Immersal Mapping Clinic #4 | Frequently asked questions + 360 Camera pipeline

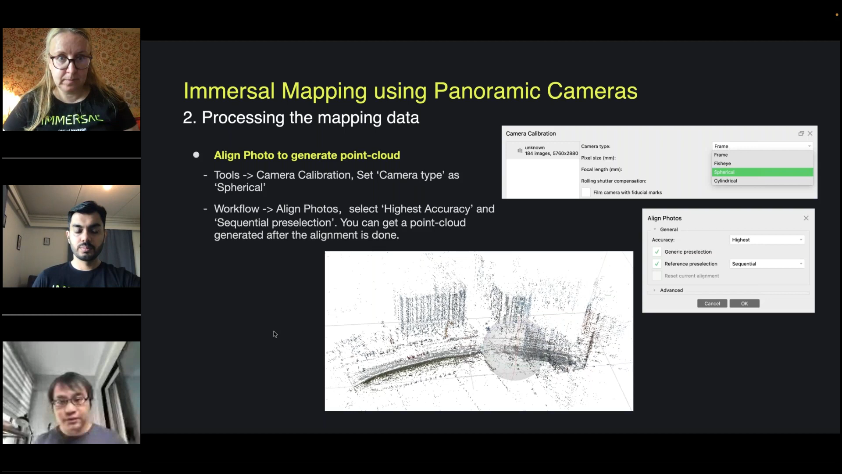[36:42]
And then, what you can do, what you can do further to generate the mesh and generate the texture.
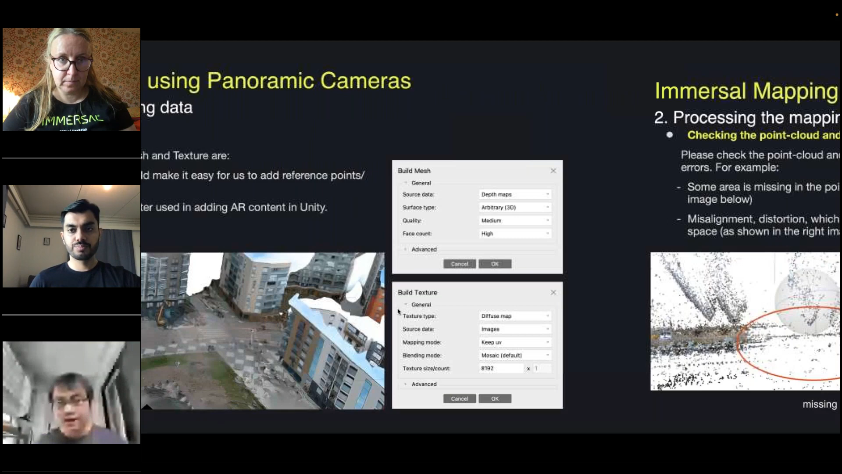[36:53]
We double check the quality of the point cloud, the quality of the mesh, the quality of the texture. Sometimes, you see that some part is missing from the point cloud. Sometimes, you see some part is misaligned from the mesh. Then, probably, you need to realign the photo. If that, if that doesn't fix, you map the area. And, also, this is important that, uh, when you have the point cloud generated,
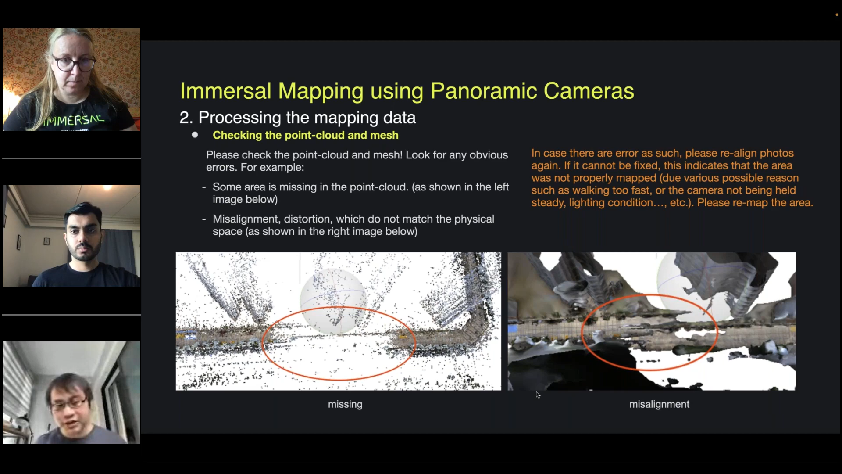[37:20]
when you have the mesh generated, now you have the point cloud. Or, you have the mesh, you have the model. But, the, again, oh, sorry, the beta, you understand the scale, the quality of the shape doesn't understand. So, we need to fix the scale. So, now, you have the model. But, the scale is not as same as the physical scale. So, we need to fix the scale. To fix the, to refer to which means, that you can find, you need to find the object, which you find with the dimensions known.
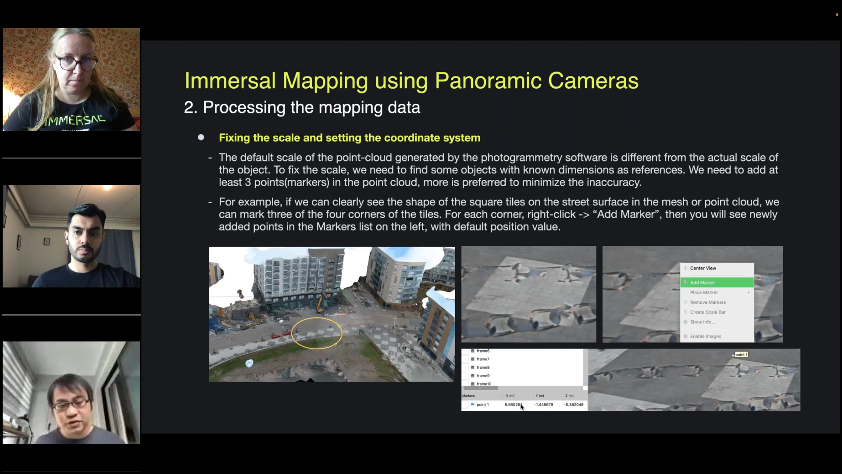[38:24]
For example, if the length of it's 2.8, of the side is 2.5 meters of each tile, we can add a few points like this A, B, C mark there. And, set the points as the region, like 0, 0, 0. Then, another two points, the position, the other two points is known based on the measurements. And, by doing this, we fix the scale. We can fix the scale of the point cloud and the scale of the mesh. And, at the same time, we find the marker system, which means the orientation of the whole coordinate system. So, it's best to add, at least you need to add three markers, at least.
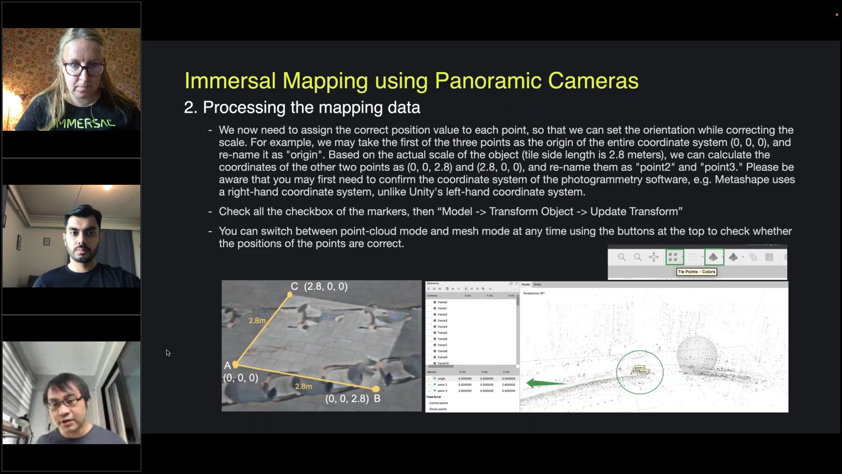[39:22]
I mean, X, Y, Z. If you can find some vertical element, if you have Y axis, that's very good. If it's hard to find that kind of point, then you'd better add more points. For example, this is, what about here, is like a garden. I added six points, six markers here. Just to, if you have more and more points, there's less change. You have to be inaccurate, let's say.
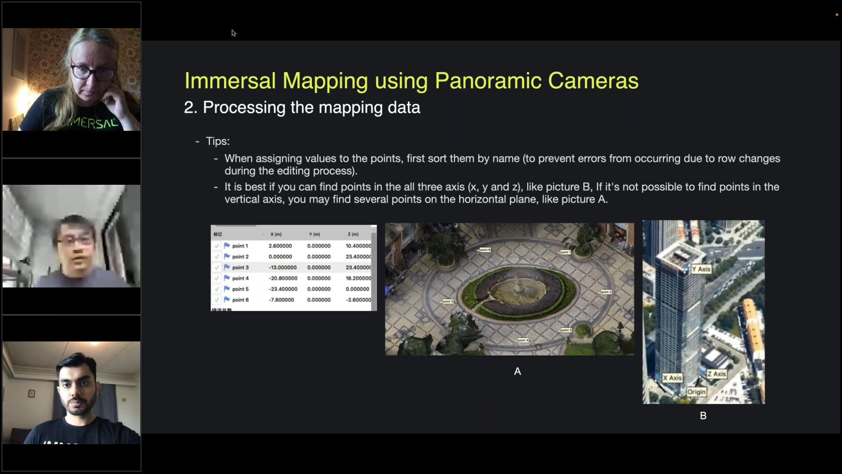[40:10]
The calling the system of Metashape is right-hand system, whereas Unity is left-hand, so just be aware of this. When you add. And then, the most important part here, is that we need to generate the camera pulse. We were talking about camera pulse, camera pulse. So, the most important thing we need from this photogrammetry is the camera pulse. To get the most accurate and reliable camera pulse, we need to do some optimization on the point first. So, you can delete some of the points, which is obviously, first, and then you need to change some of the value.
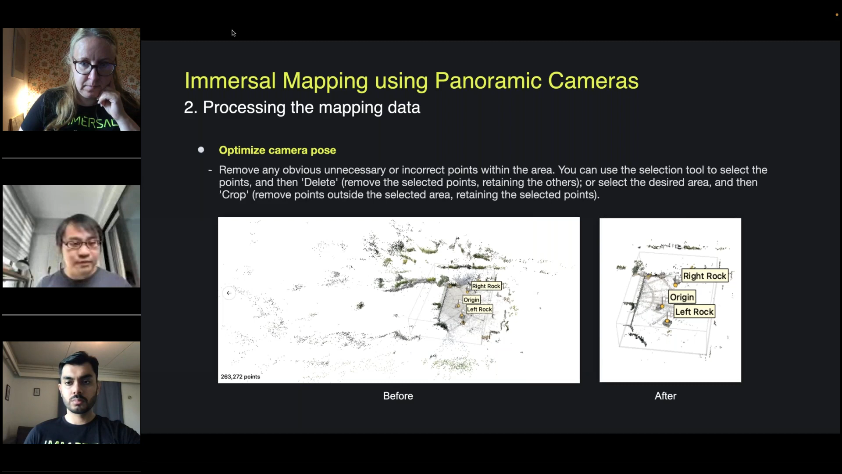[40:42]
So, in Metashape, there is this graduate selection feature, which allows points in point clouds. Just an explanation of this. So, here, this, what we are doing here is that when you have the point clouds, the point clouds, the points in this point, but not every points are accurate. So, what we are doing here is to delete those inaccurate points and only leave the accurate points.
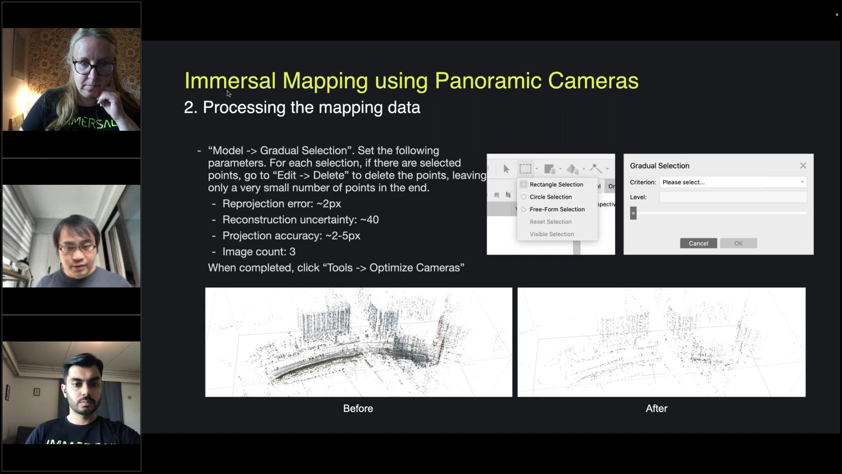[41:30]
make sure that the camera pulse generated is very accurate, because it's only based on accurate points. Okay? So, after you delete some unnecessary points, then you generate the camera pulse maximum from Metashape.